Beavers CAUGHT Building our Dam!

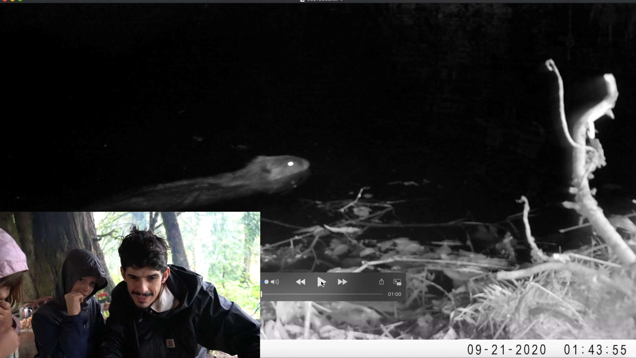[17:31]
nothing nothing oh there's a beaver there it is what's it doing swimming in the circle swimming well that's when it was swimming in circles yeah there it is there it is again i just love this so much this is so incredible oh look can you see it over there up there at the top swimming across maybe it's a mom and a dad beaver and maybe oh that was it that's all the